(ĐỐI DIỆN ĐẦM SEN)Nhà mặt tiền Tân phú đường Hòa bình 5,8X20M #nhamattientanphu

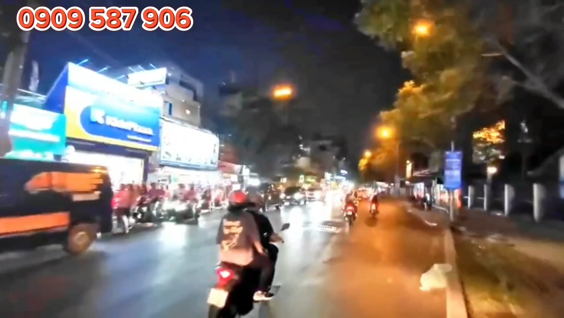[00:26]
Mặt tiền đường Hòa Bình đối diện với Đầm Sen, quận Tân Phú.